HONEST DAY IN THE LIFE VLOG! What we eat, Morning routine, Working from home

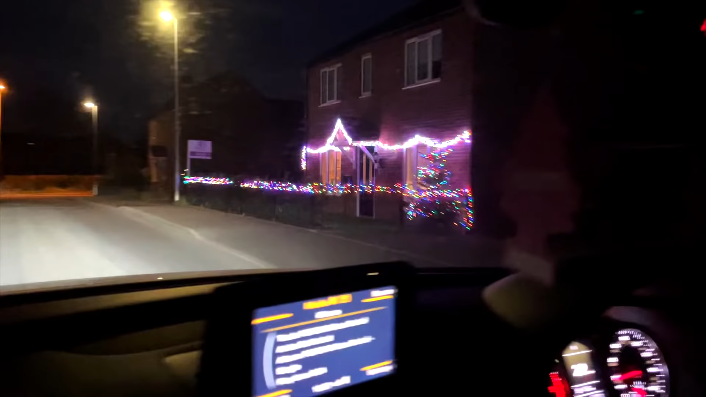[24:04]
These people have still got their Christmas lights up. End of Feb, they've and still they got them up. They put them on every night. They do. I want a pretty girl.